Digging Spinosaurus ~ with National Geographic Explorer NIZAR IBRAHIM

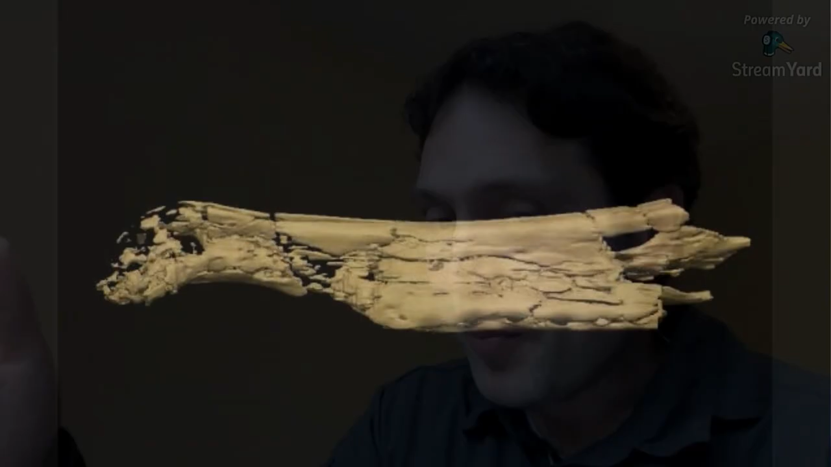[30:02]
So you can create digital copies of real fossils and other things, right?